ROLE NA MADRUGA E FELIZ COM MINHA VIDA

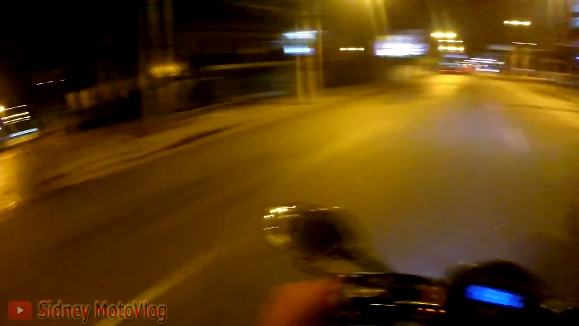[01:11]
Maravilhosamente perfeito minha vida tá véi, sério Droga, aqui tem um radar mano, eu não vou passar aqui a mais de 60 véi, infelizmente Eu não confio,